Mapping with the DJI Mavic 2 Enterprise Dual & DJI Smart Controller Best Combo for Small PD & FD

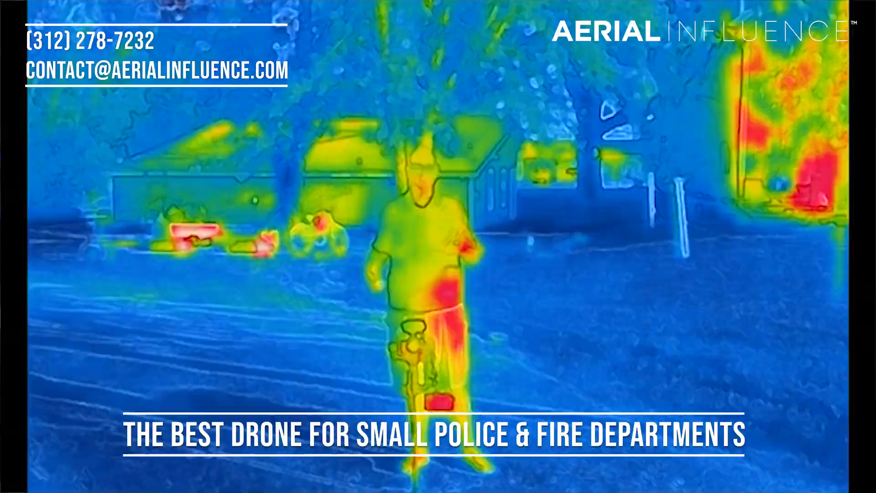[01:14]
We know that it is not the same quality as an X-T2. We get it.
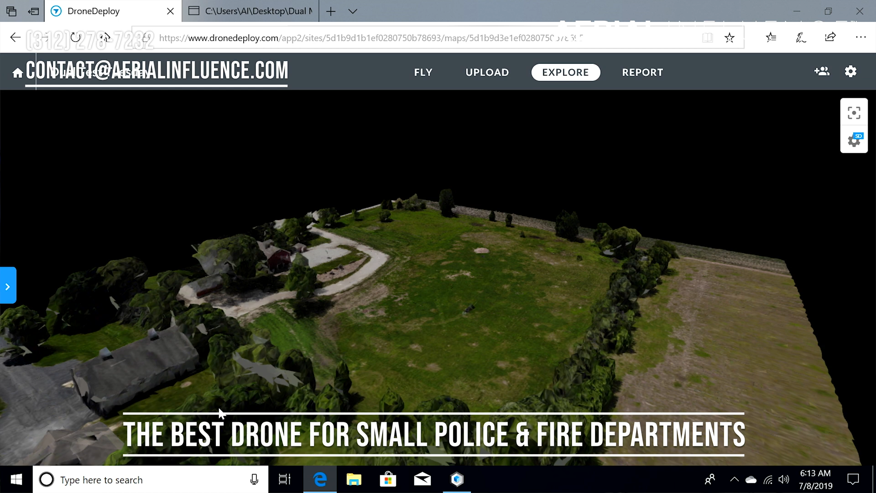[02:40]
It's not going to be at the quality of something like a Phantom 4 RTK would be, obviously. But you're still getting a 3D map. You can do accident reconstruction with this. You can do crime scene reconstruction with this.